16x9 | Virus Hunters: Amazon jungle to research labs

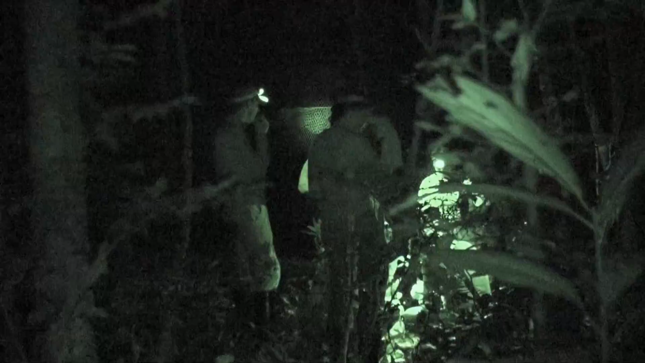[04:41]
in the dark the nets they use are almost invisible here a rare image of a bat flying into a net
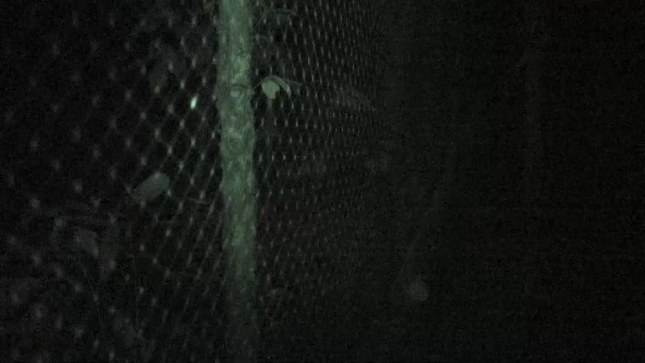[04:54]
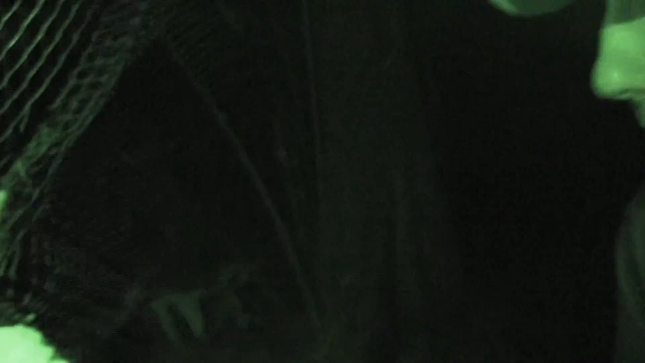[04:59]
team members work carefully with thick canvas gloves
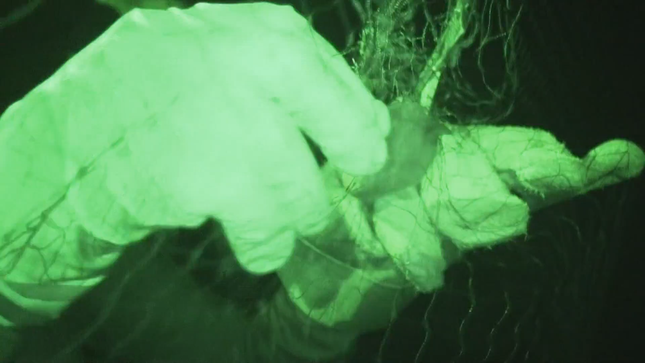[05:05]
our Brazilian colleagues are really expert at dealing with bats you can see
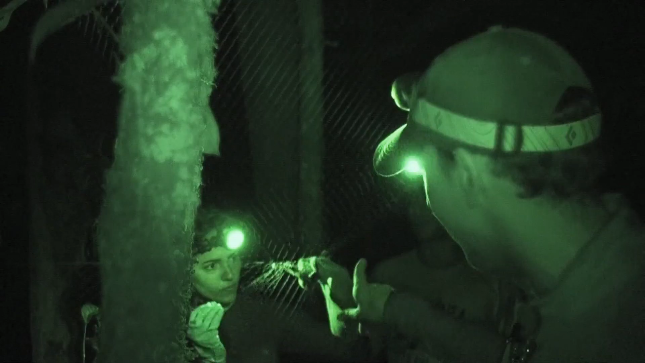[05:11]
that doesn't really take a very long to get the bat free of the net the bats go into
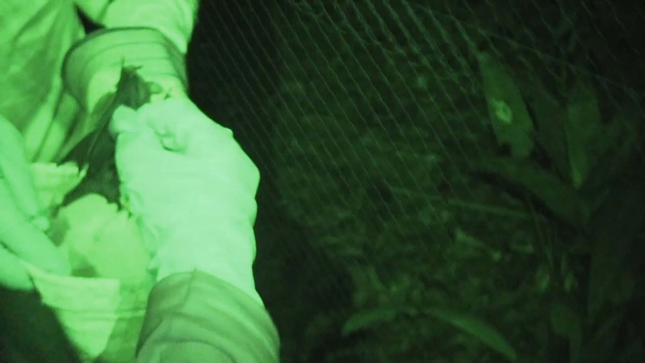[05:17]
bags we generally keep bats for probably about 10 minutes